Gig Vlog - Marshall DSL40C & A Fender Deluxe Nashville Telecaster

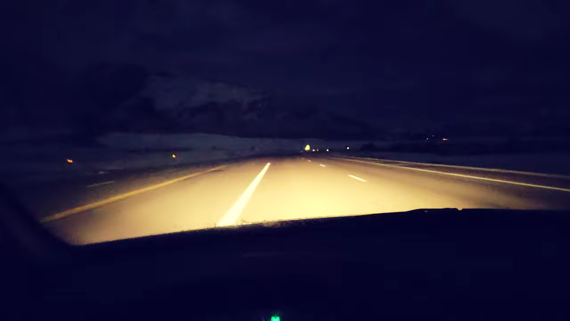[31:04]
I just got done playing. Well, I mostly wanted to this weekend figure out how it's really cool out here tonight because there's snow everywhere. So even though it's dark, the moon is really bright and you can see everything.
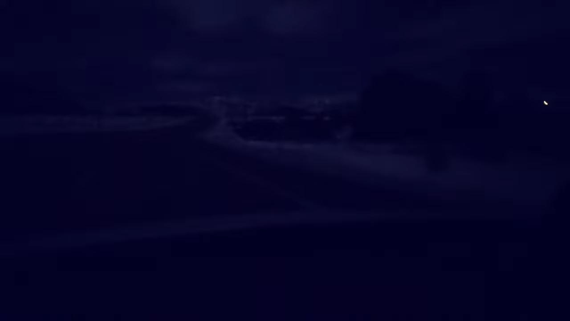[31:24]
Even with my lights off on my car.